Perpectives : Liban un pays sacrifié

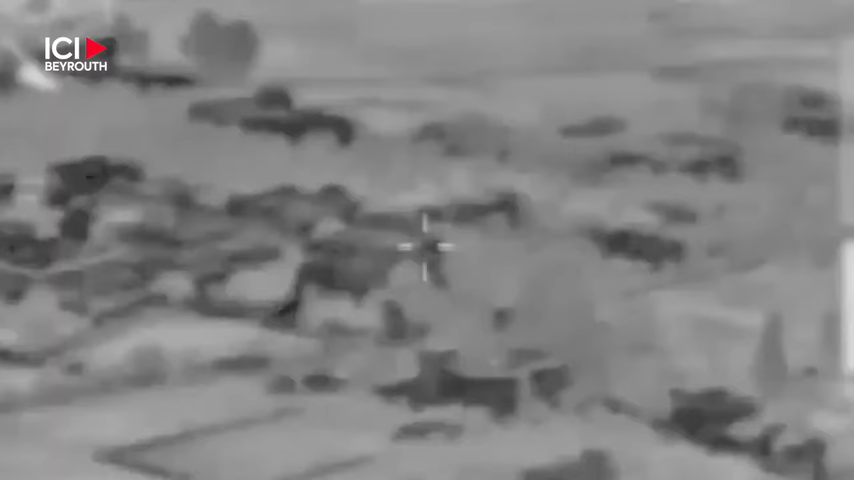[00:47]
Un drone israélien a ciblé mercredi dans l'après-midi la ligne électrique qui alimente le Litani à Taïbé, juste après que la compagnie d'électricité l'ait entretenue.
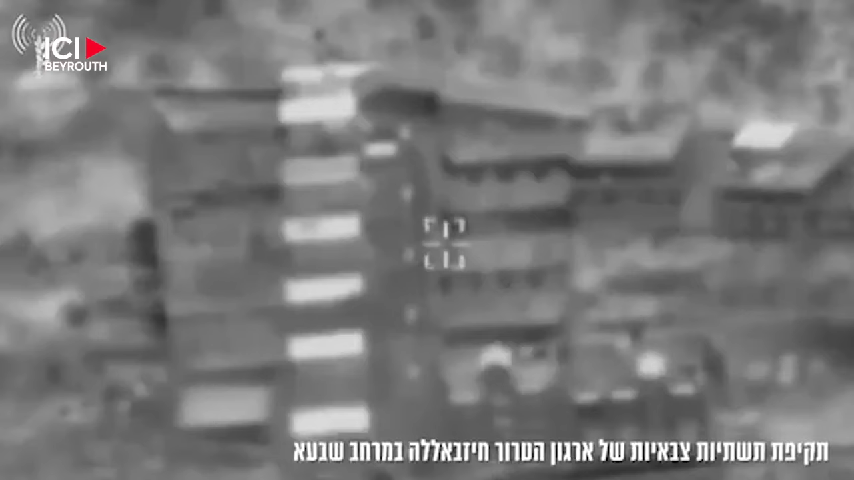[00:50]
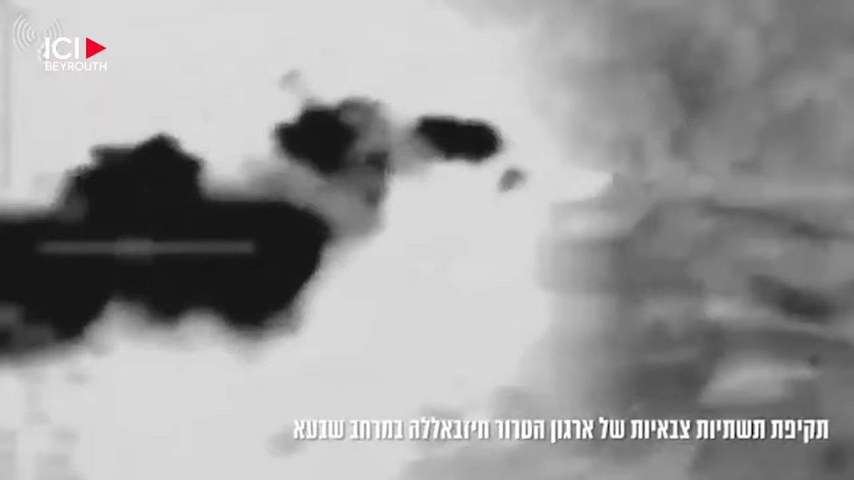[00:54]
L'armée israélienne a revendiqué une attaque contre des infrastructures du Hezbollah à Matmoura et Sheba.